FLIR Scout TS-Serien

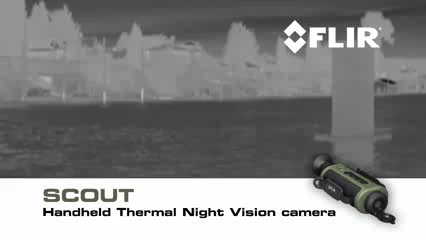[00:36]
Scout is must-have survival gear unlike conventional night scopes Scout
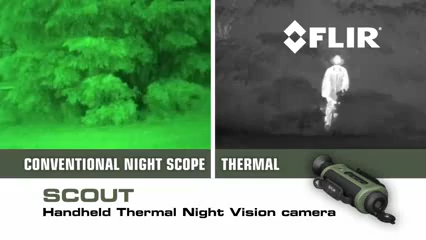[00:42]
makes images from heat not light sensing thermal and contrast
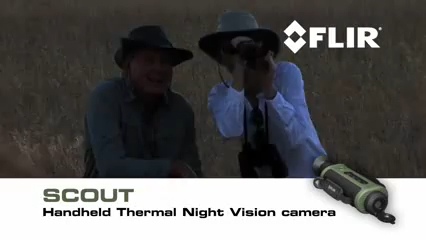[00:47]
differences that all animals humans and objects emit allowing you to see clearly in reduced
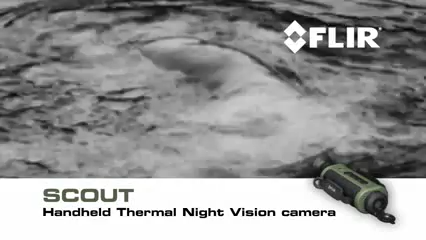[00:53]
visibility and in total darkness you'll be able to tell camouflage from foliage
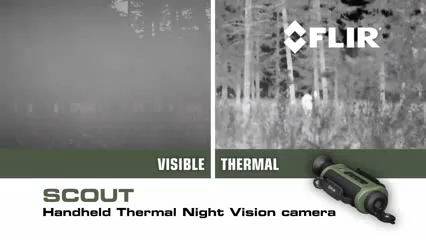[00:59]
to help you keep tabs on the rest of your party track and observe hard-to-see wildlife even after sunset
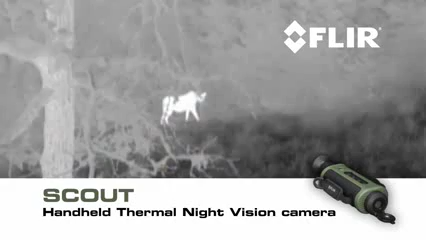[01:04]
navigate when conditions deteriorate and at night and
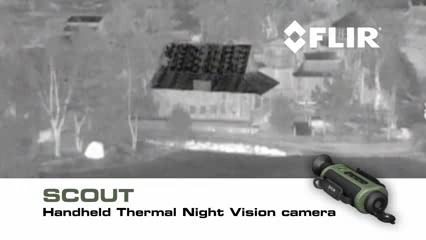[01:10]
see more and much farther than with any other night vision technology FLIR Scout features a shuttered eyepiece to keep light from leaking out the viewfinder
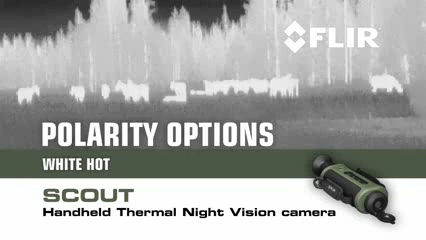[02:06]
black hot or instalert polarity options along with outdoor uses